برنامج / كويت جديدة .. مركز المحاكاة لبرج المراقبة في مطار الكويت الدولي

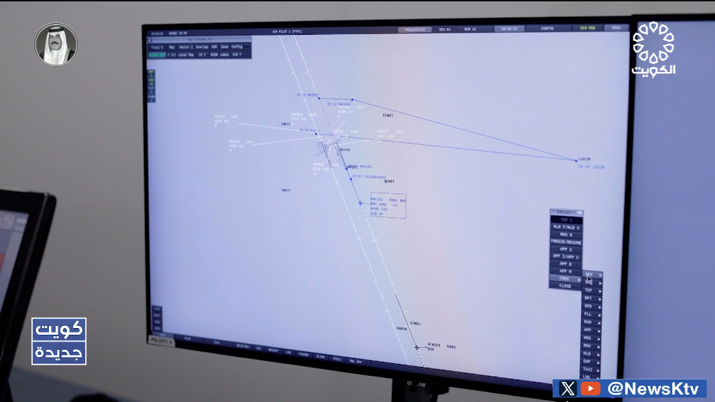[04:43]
أحد الأجزاء المهمة في أي نظام تشبيهي أو في أي جهاز تشبيهي لبرج المراقبة أن يكون عندنا غرفة مثل هذه.